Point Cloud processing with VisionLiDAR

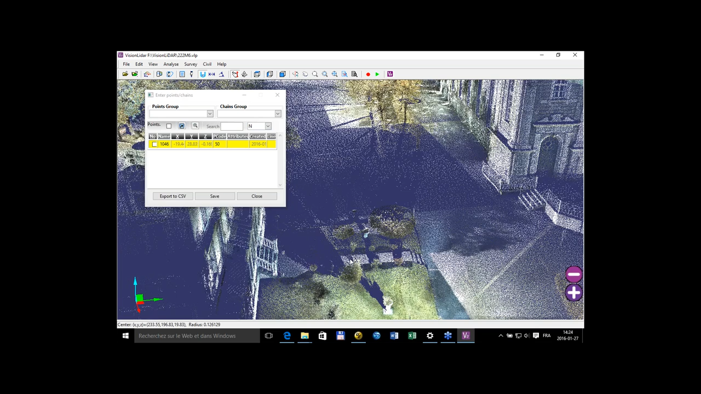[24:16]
And it also works ... I won't do it immediately. It's a great tool.
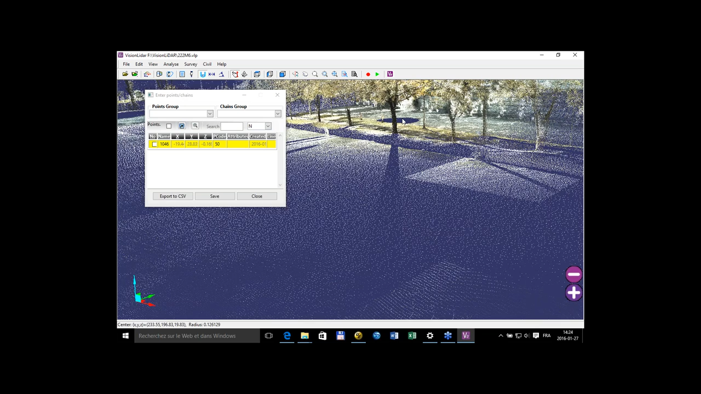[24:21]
It works also on trees. So unless the tree is quite strange aspect,
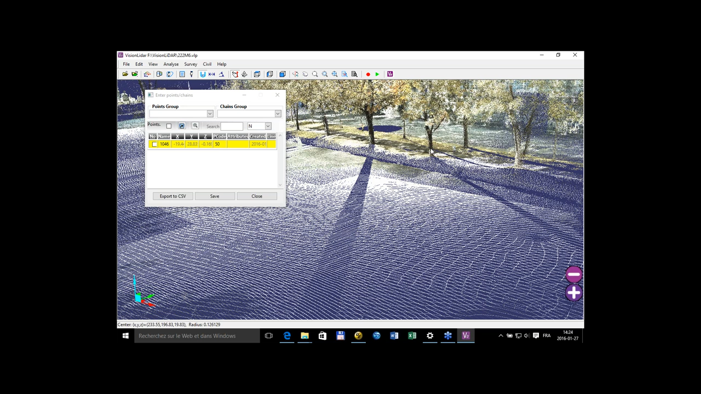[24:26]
it should create the cylinder quite easily like that and put a point at the bottom of the tree at the ground level. So that's quite a good tool to identify. You don't need to pick three points on your poles and then settle the ground level of your survey, it's automatically done with that tool.
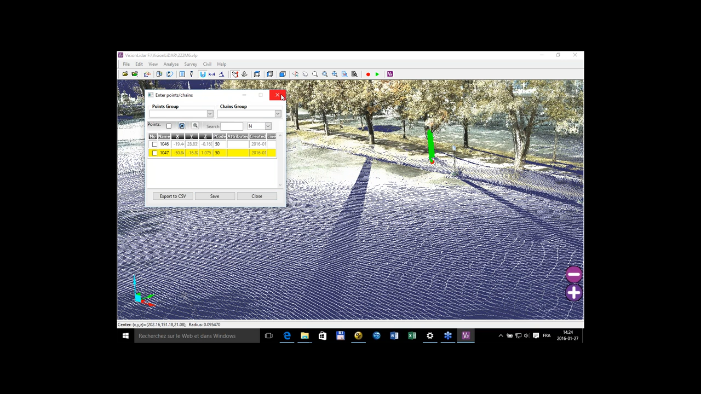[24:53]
That's another great use of the surveying tools. Another quite useful also
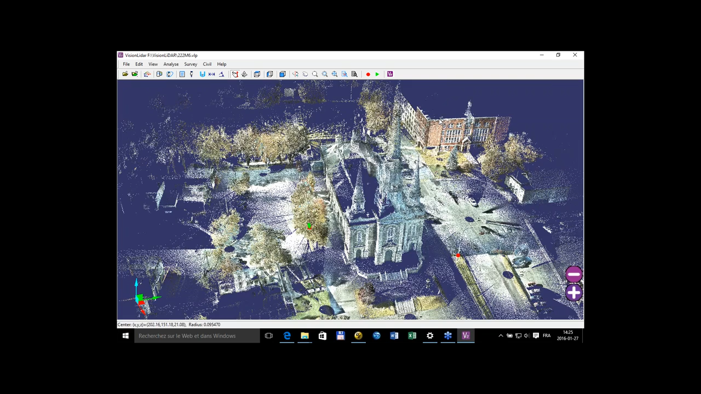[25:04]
is to interrogate your point cloud.
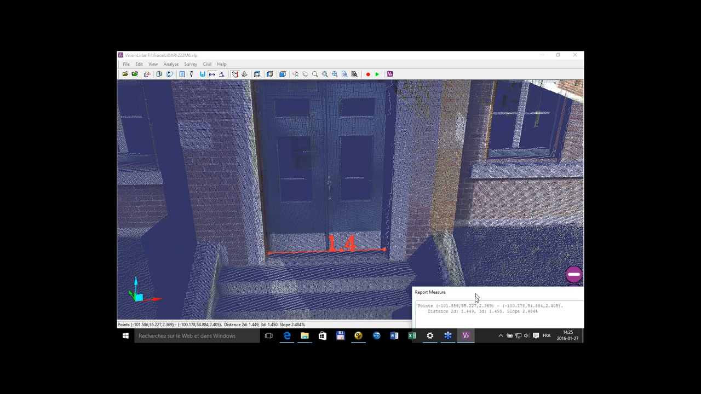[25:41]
from side to side your door and have the exact measurement of the door. You see that this distance over here in meters because the scan was actually done in meters, but if it was done in feet, you didn't have the feet measurement directly. So that's just because I'm in Montreal and I'm not in the U.S.
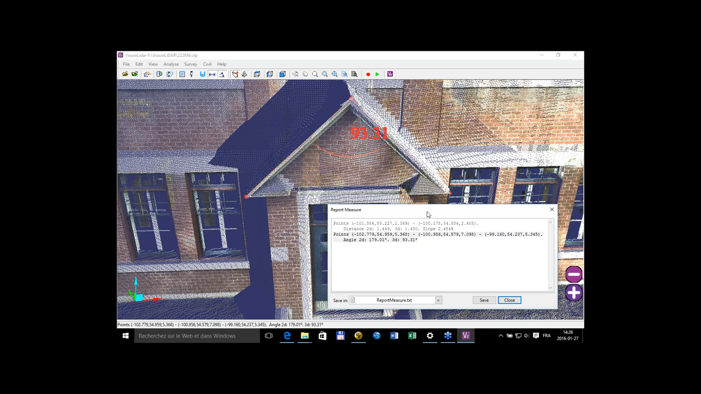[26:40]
It's primarily a one-use measurement, so it doesn't overload your file or whatever. It's just a measurement done within the file directly.
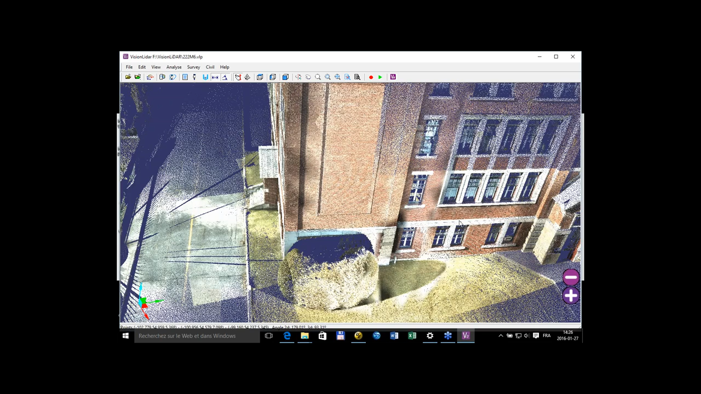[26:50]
So that's one part. The other part of the surveying is,
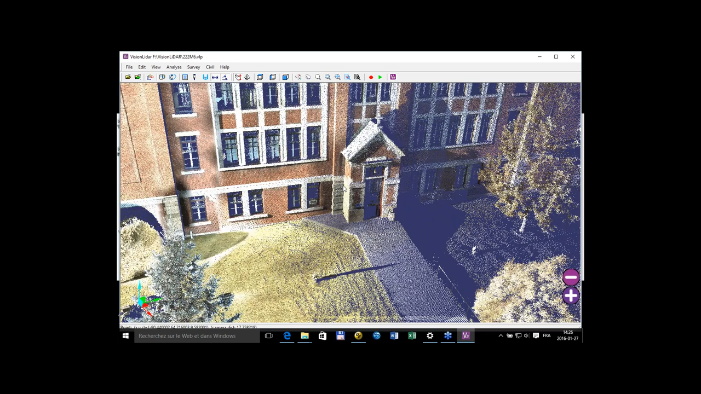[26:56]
well, as you see, as you saw, we can draw points, pick points, create a survey which will be kind of like a GPS file as we export them in CSV. But what we can do also is open the civil module like that,
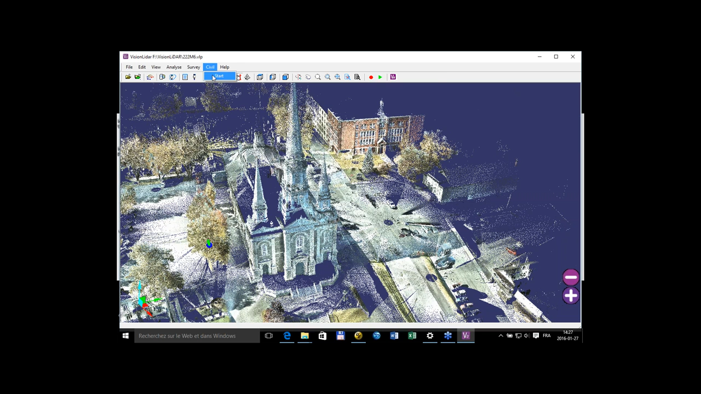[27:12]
and we can actually create some surfaces directly from the points.
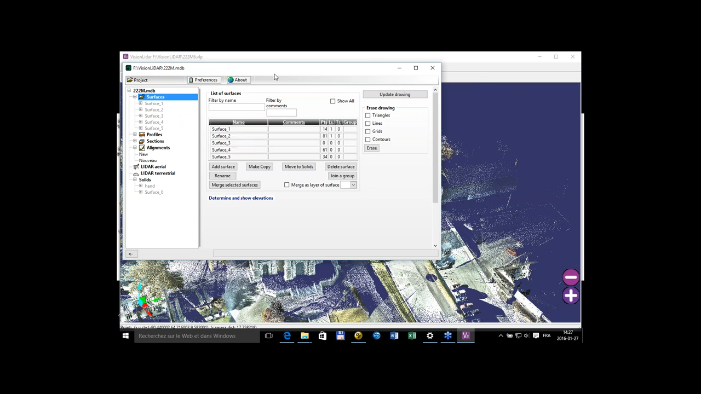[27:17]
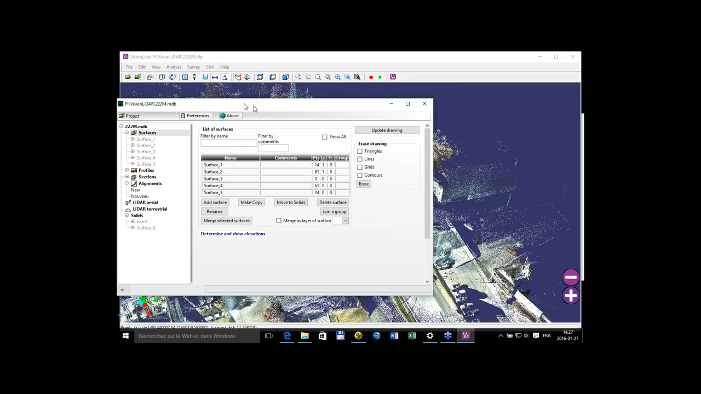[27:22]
So what I did, I've created a surface like this that I'll load, a surface done from the ground data that I've classified earlier.
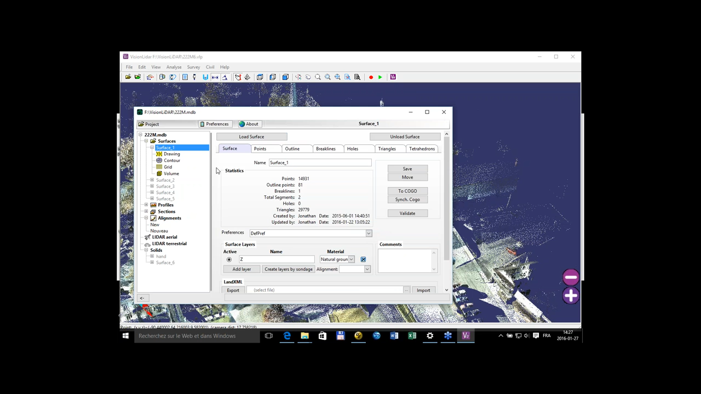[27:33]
And from here, what I can do is I can actually create my contour lines directly in Vision LiDAR to analyze my data.
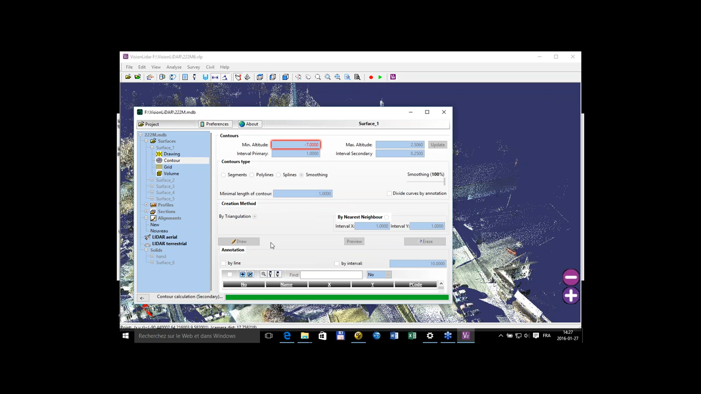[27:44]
And as you see over here,
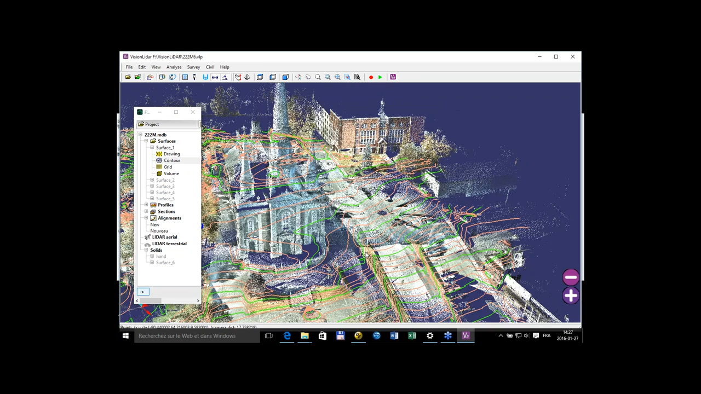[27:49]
it's quite useful to verify if the road is okay,
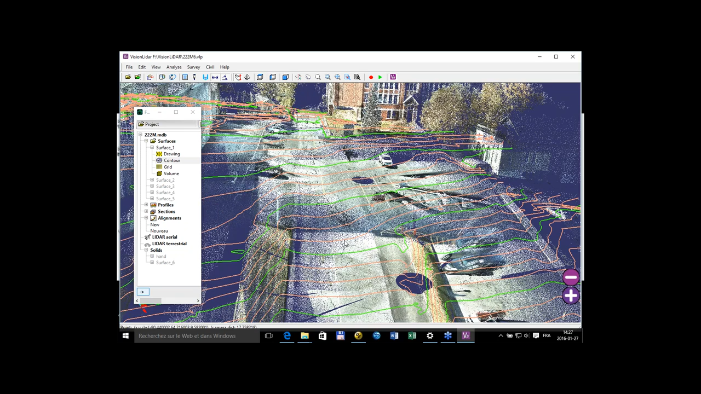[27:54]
if you have some strange behaviors in your surface.
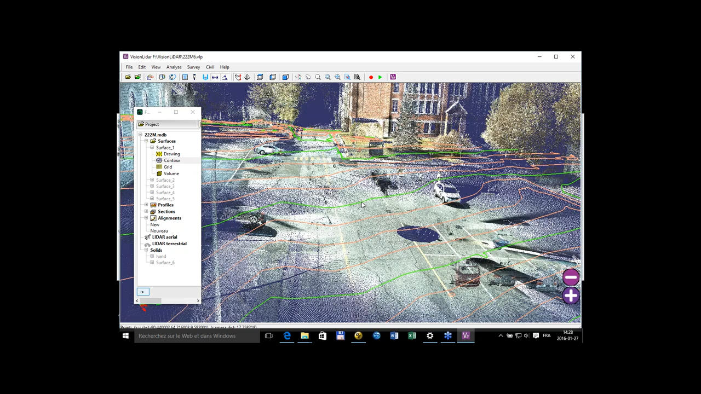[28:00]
And since you can have more than one surfaces and more than one project,
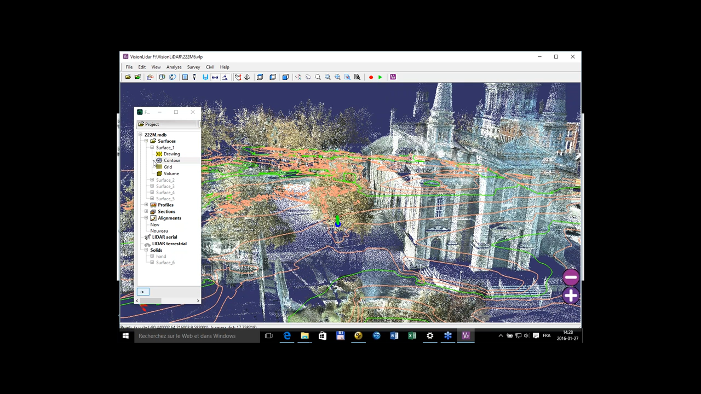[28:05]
the same database can be used on different projects.
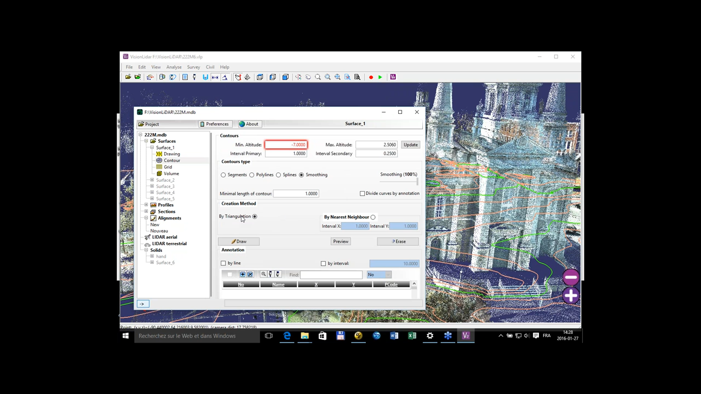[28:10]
So if you want to have, let's say, point clouds every year and compare them from one another, well, you can easily calculate volumes from surface to surface.
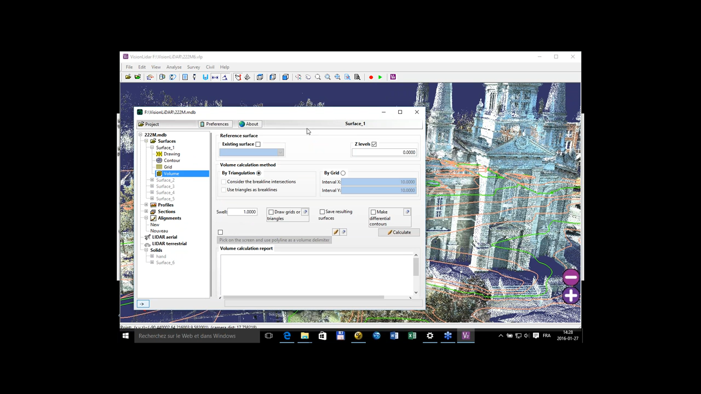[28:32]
So if you want to scan an excavation pit from times to times and verify the volumes that was shoveled, I'm not sure it's the right term, shoveled out. Well, you can easily create volumes like these. You can even create, because these are volumes from surface to surface in the lonely triangle age direction. So it works well on the plain surfaces. But if you have more complex surfaces, like overhang,